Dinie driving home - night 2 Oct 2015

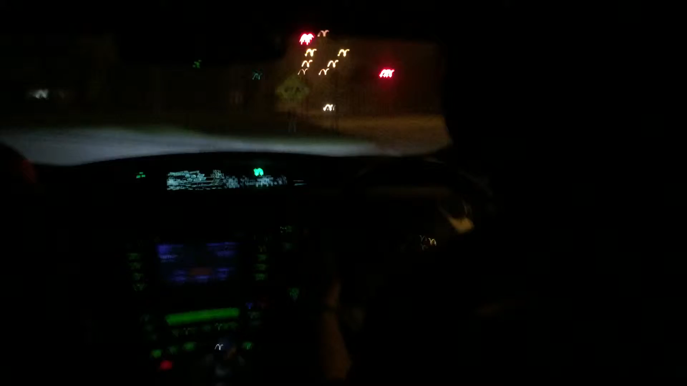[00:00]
remain this speed. Okay, now you can go faster, slightly. Oh, turbo. Slightly faster a bit. Okay. It's a hybrid car. It's like so.
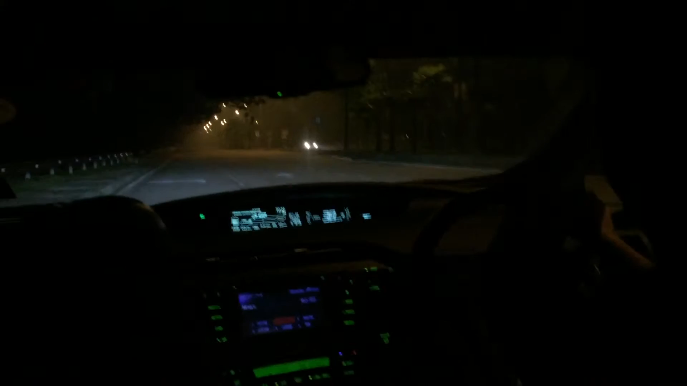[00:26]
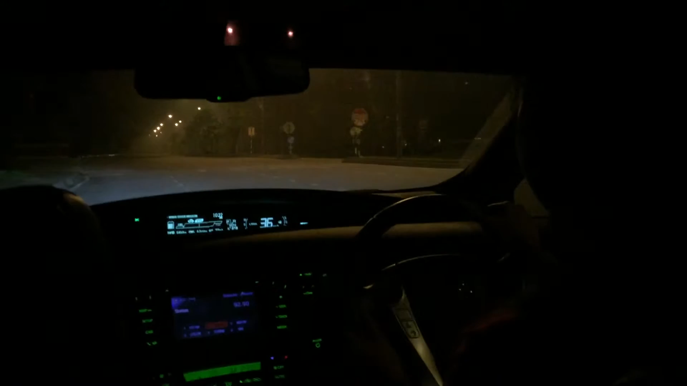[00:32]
Slowly now. Okay. Oh my god. Alright, so far you're in the right lane. Perfect. Okay, perfect turn. For the first time ever. Okay, now. Parking got no car. Yeah, I know. If not, very dangerous. Okay, now. Wait behind you. Yeah. Okay, now go.
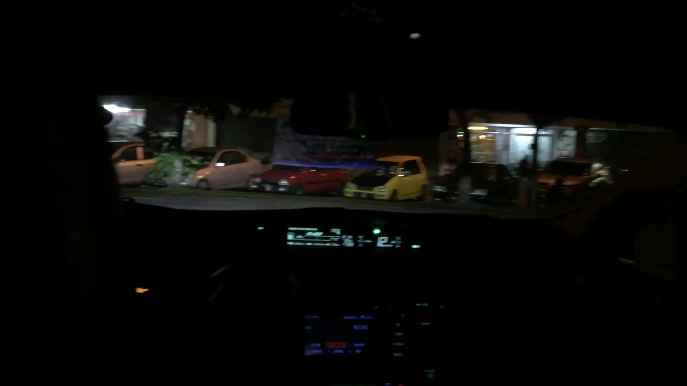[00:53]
Go. Go, don't worry, go. Okay.
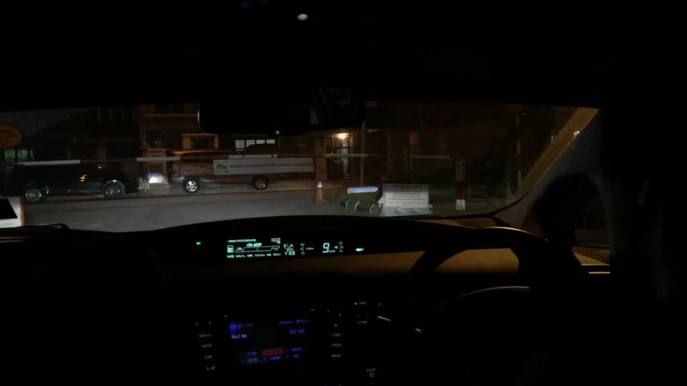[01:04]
Yeah, at the time again. Look at you like. Yeah, I know, right? Hey, she's driving.
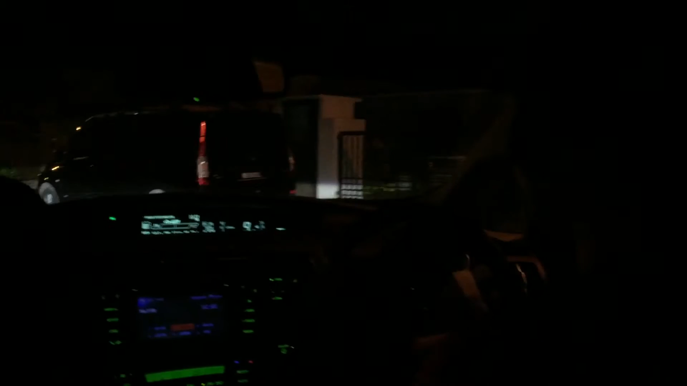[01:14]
Oh, okay, careful. Okay, careful here. Okay. Yeah, I know, Machu. I was like, hey! I know. This is Lorong, is it? Yeah, because okay. I almost banged the car. Oh my god. The car beside here. Is she gonna park? Yep. Yeah, but a bit tricky because there are cars here. Yeah. Yeah, but daddy taught me how to break. Okay, almost D. Woo! She's so scary. Like she.